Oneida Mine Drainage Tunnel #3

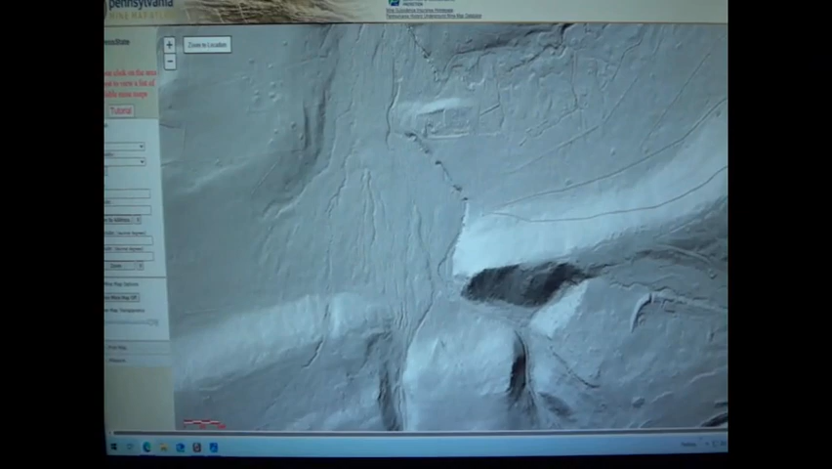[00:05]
Hello YouTube. On Saturday I took a journey to the I guess it's called the Oneida number three drainage tunnel.
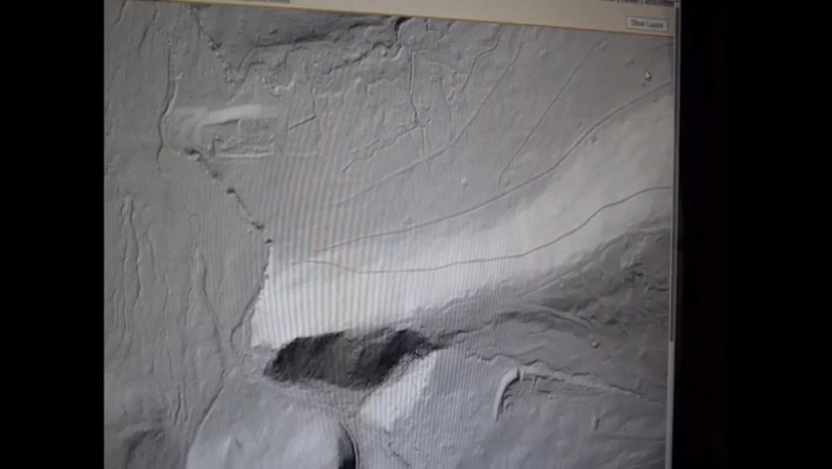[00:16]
Right now I'm on the Pennsylvania Mind
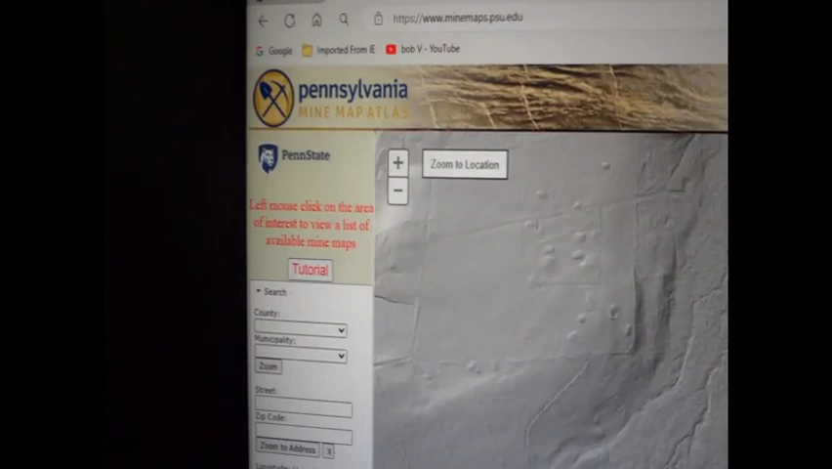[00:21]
Map Index but I do have a
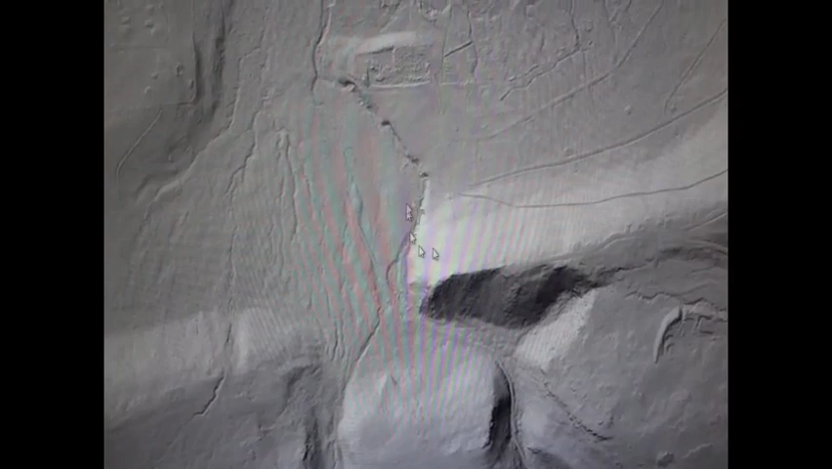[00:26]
it's it's located in this area where I'm showing the mouse pointer right here. If I put the mind map on with the slider see how that works
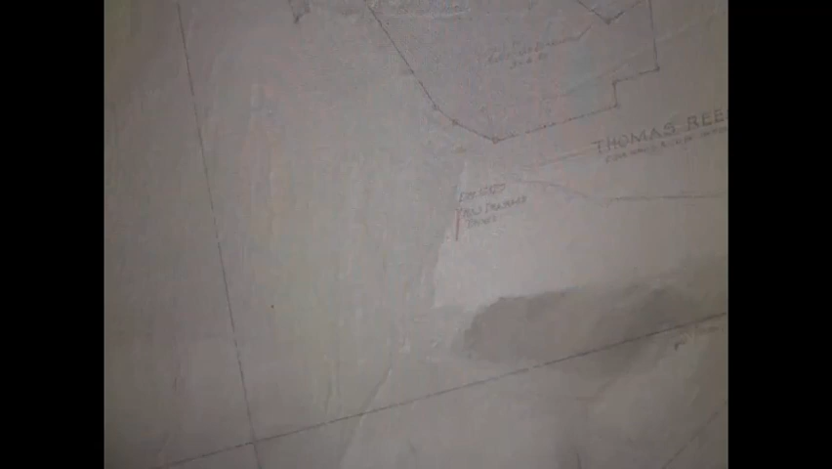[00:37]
that puts them that overlays the mind map over the image.
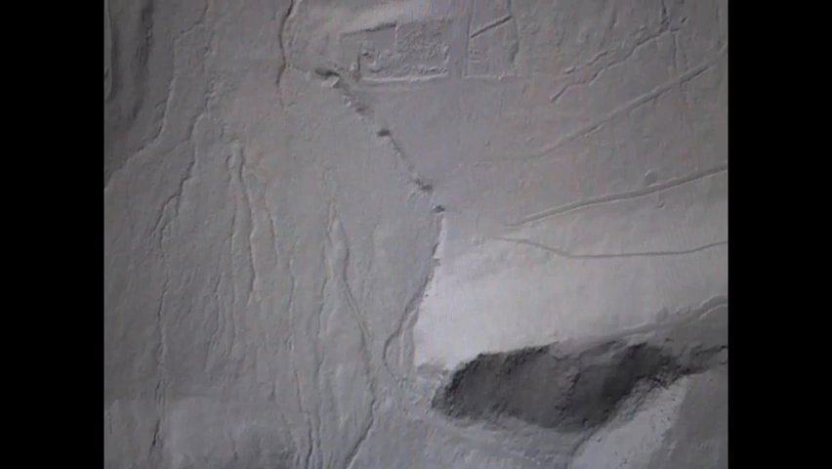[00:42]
Right now I'm in terrain view on the on this image you could go aerial you could go just regular road map you could do a whole bunch of different ways you know look at it.